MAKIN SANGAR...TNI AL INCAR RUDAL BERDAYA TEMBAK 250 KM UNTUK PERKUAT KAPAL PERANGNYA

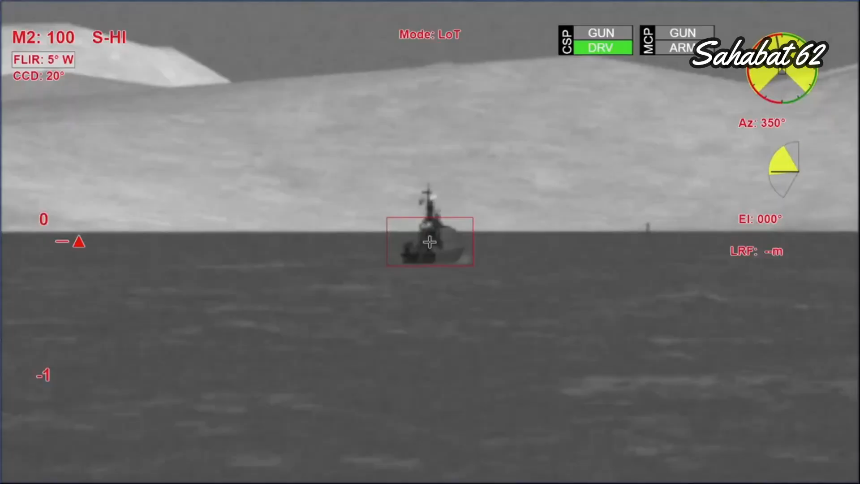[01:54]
menggunakan inframerah kemudian data inframerah tersebut dimasukkan
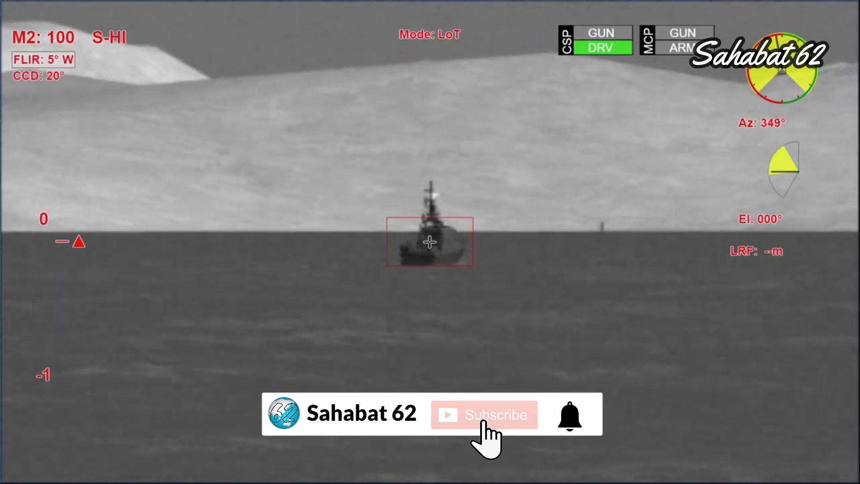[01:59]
dalam data sistem persenjataan lalu dieksekusi penembakannya